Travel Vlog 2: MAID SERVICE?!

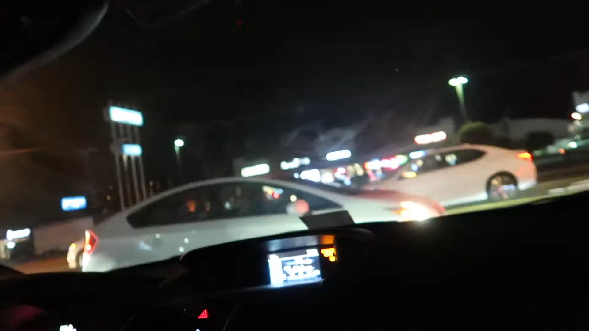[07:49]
God, no more people can drive. This. All that room. Move up!
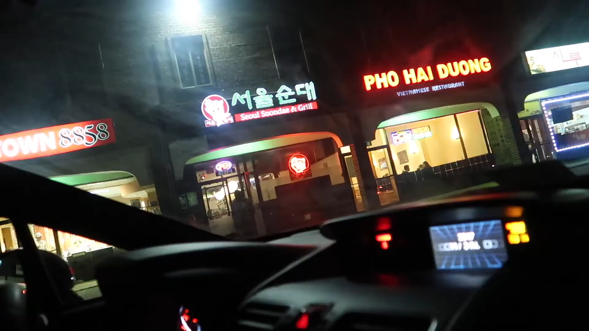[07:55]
Just finished eating at Seoul Soondae. Everybody, I'll have the address down on the description. Everybody go try this place. That was really good. It's really good.